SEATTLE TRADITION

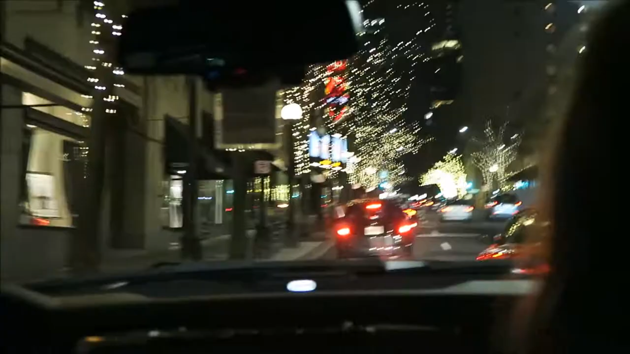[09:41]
Hey mom, don't we always go through that mall area or something with all the lights?